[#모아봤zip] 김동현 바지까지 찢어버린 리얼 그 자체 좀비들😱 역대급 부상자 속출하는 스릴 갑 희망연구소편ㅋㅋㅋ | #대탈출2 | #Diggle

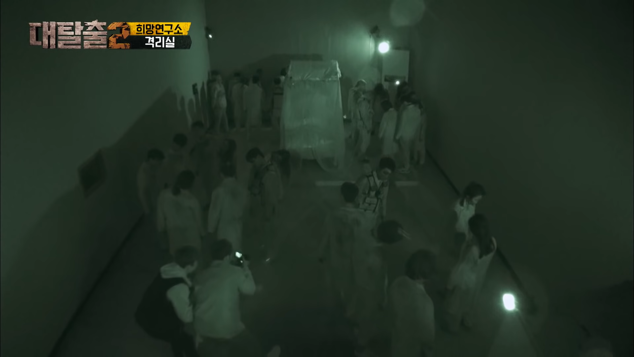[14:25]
왼쪽 비춰줘, 왼쪽. 야, 또 사람 있어, 왜 사람 있어?